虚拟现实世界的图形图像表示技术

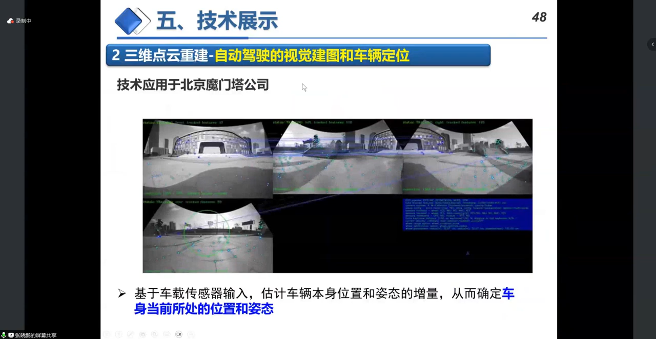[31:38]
这是我们关于这个汽车导航所做的一个工具这是我们以合作的这个结果我们用这后可以把这个